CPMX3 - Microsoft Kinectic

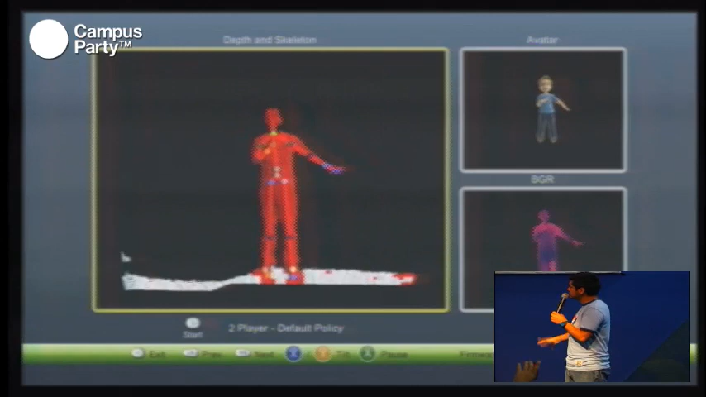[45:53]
Esos puntos que ustedes están viendo ahí, son 20 puntos que Kinect es capaz de reconocer en un ser humano, es estar programado, preprogramado para reconocimiento de esos puntos,
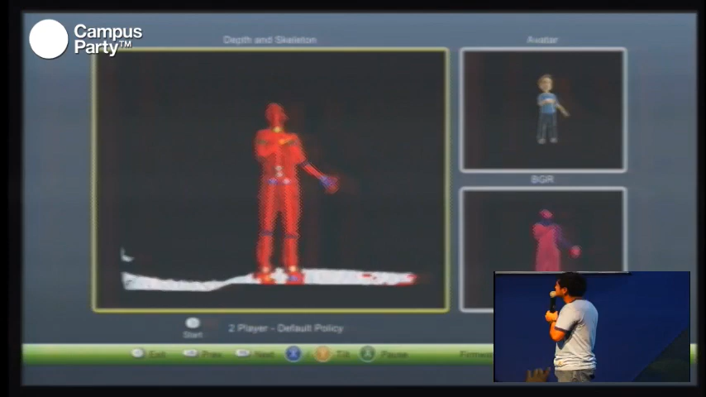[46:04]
que son básicamente los puntos que pudiera tener un ser humano más flexibles y que se puedan comportar de una manera más interesante dentro de alguna aplicación.
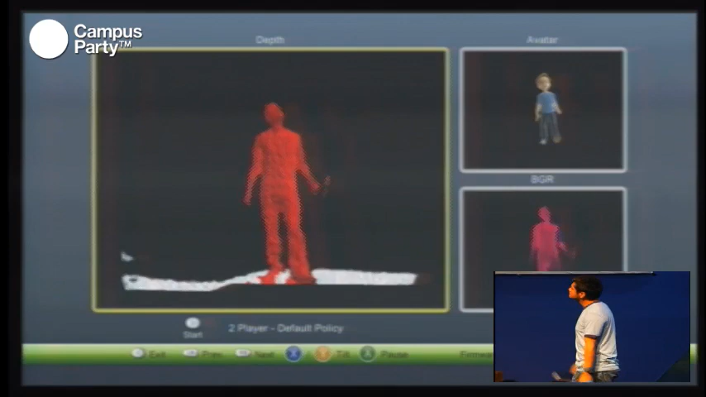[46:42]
reemplaza por una figura de caricatura que permita continuar el movimiento. Y del lado inferior derecho tenemos algo que se llama BGR, que es justamente la cámara de Blue, Green and Red,
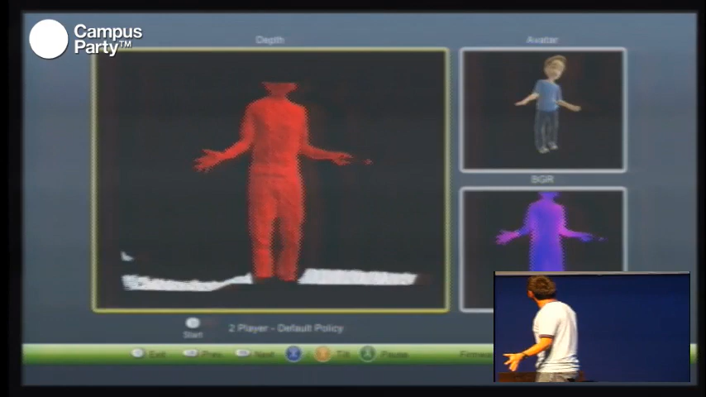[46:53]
que son los tres colores primarios que me permiten a través de los infrarrojos entender dónde está ese cuerpo.
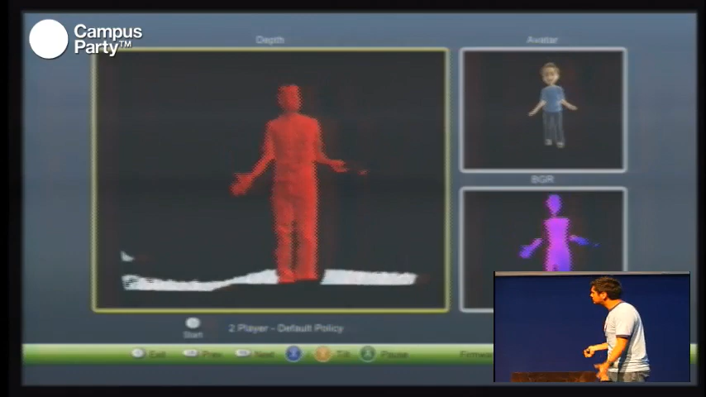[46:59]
De hecho, si yo me meto a la toma, debería de reconocerme con otro color, ya lo están viendo, lo ve con un verde y automáticamente me asigna otro avatar.
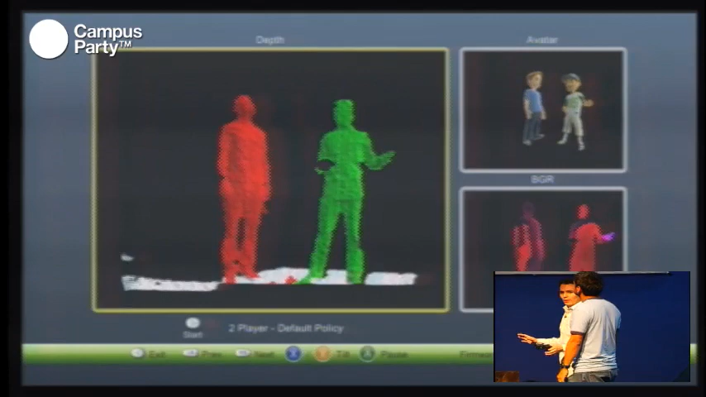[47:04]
Qué bueno que no me asignó una mujer, porque siempre... Sí, de hecho lo quiero comentar.
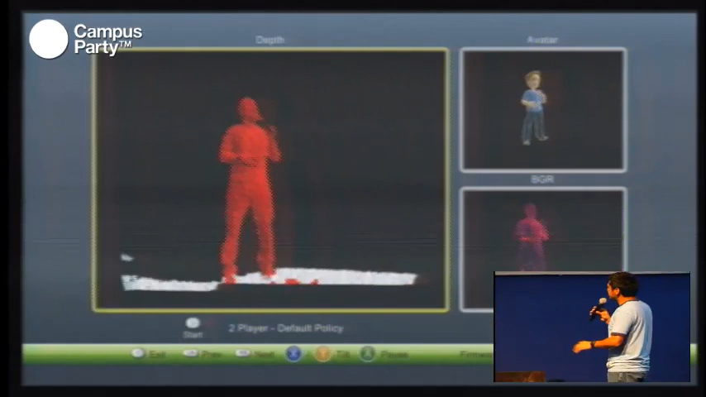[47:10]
Nada más quiero agregar varias cosas. La primera es, lo que hace la cámara de profundidad, y lo vamos a explicar más adelante,
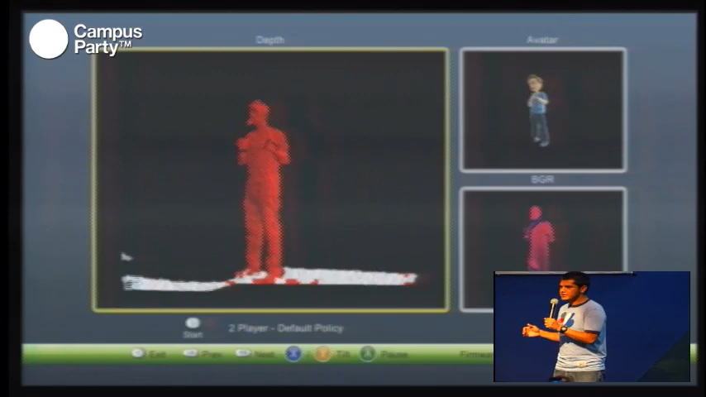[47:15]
pero es, me devuelve a la distancia de cada píxel con respecto al sensor.
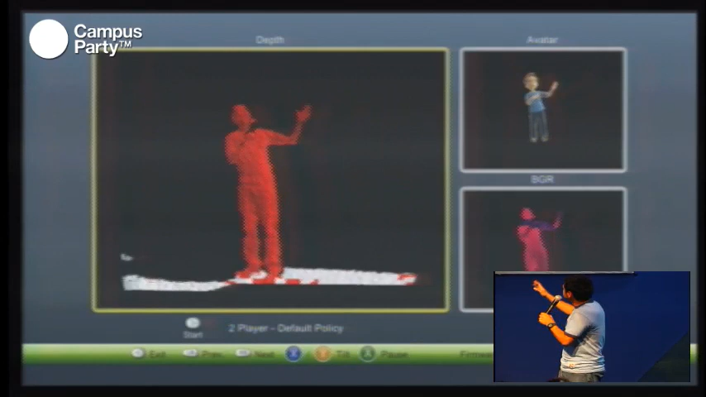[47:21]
Y por un lado tenemos el avatar, que es aleatorio, y todo eso, el traqueo, si ustedes se fijan, no sé si puedes poner el esqueleto, Rubén.
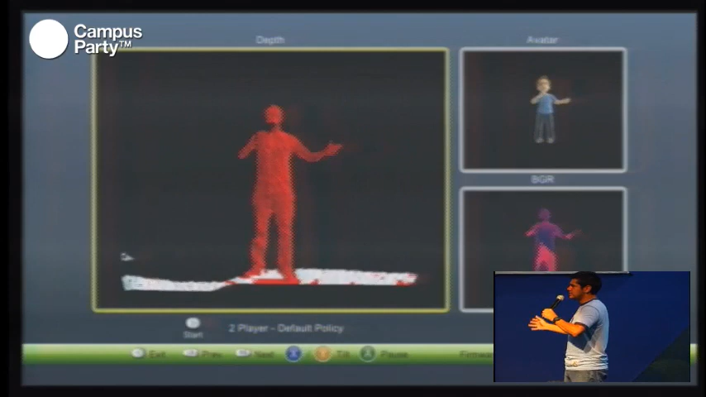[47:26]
Sí. Lo que hace es buscar 20 puntos. Que para el algoritmo, lo que le decimos al algoritmo es,
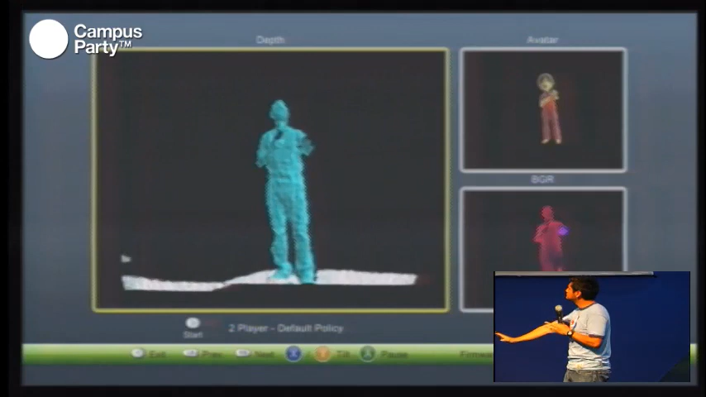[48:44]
lo que se entrega como resultado, y como bien lo comentaba Alex, es los píxeles que hay frente a otro.
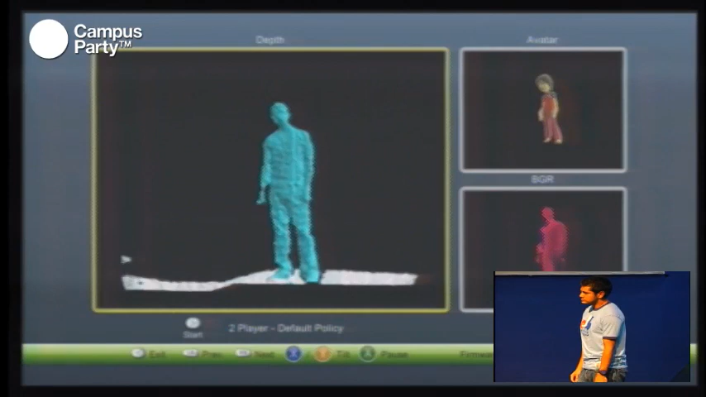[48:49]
Es decir, esta mano sabe automáticamente que está enfrente de mi cara y atrás de la otra.
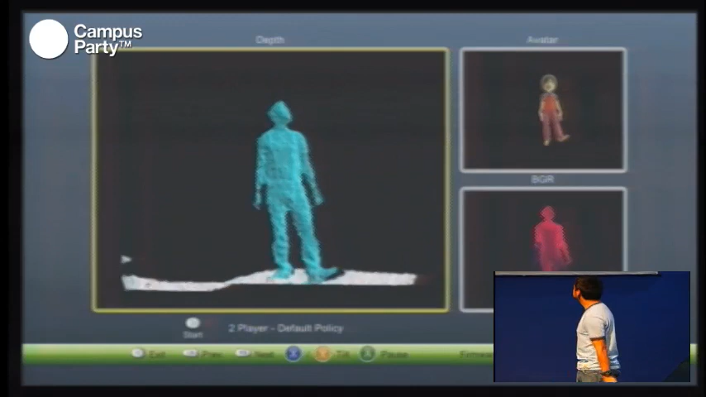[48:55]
Nos permite con esa tercera dimensión entender en dónde se están fijando los cuerpos. Y esto es una combinación simplemente de la cámara tradicional,
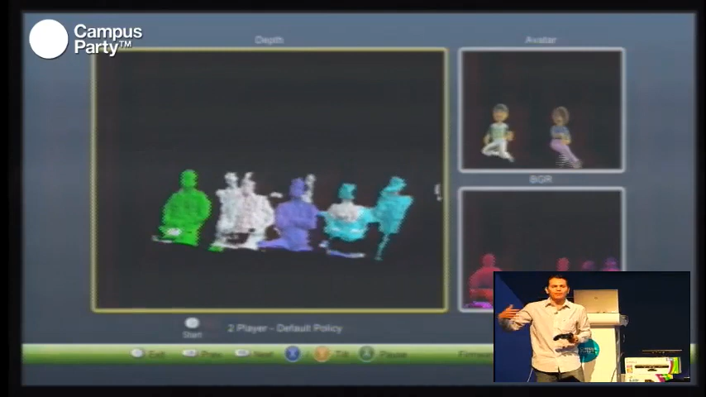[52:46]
Sí, de hecho la capacidad son 6 cuerpos pasivos y 2 activos.